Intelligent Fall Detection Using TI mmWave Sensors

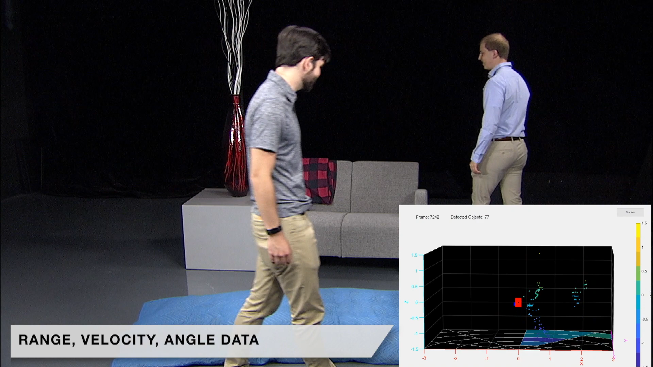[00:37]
TI millimeter wave sensors provide range velocity and angle data which are used to create a rich 3d point cloud representation of people in a scene.